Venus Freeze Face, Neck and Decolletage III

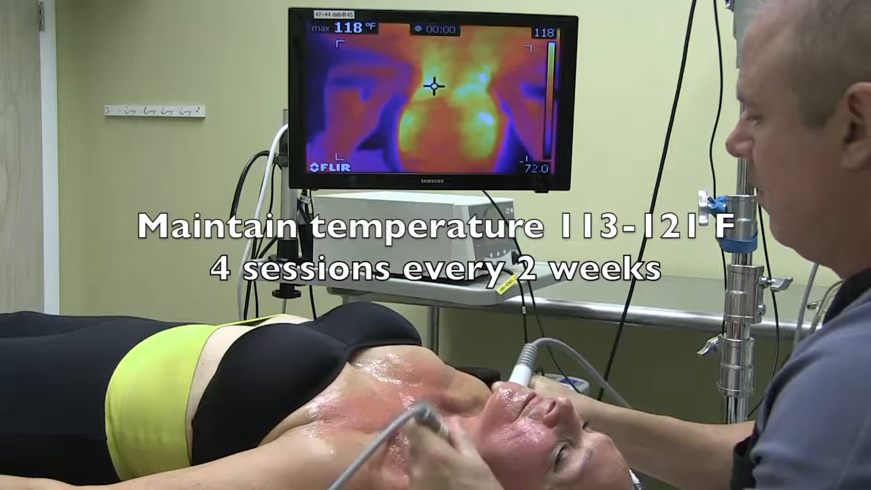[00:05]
On screen: max 118°F
energy to heat up the skin of the neck and jawline to 113 to 121 degrees
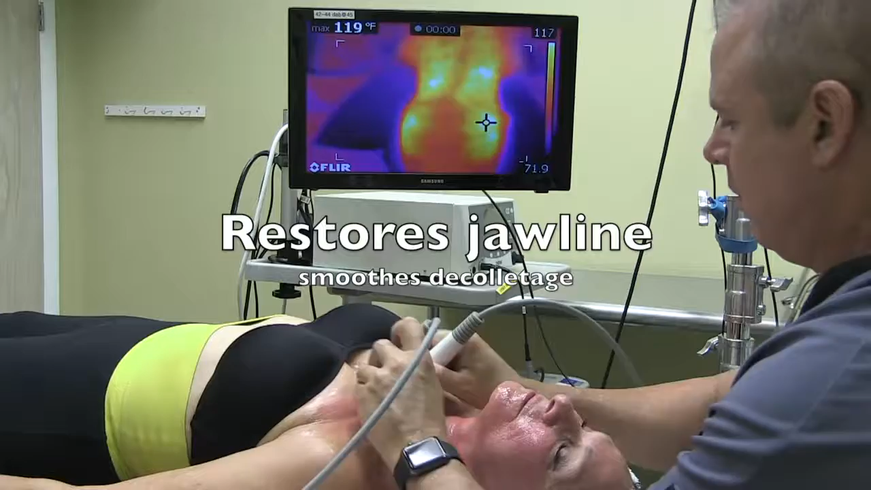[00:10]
On screen: max 119°F
to restore your jawline and smooth out the décolletage.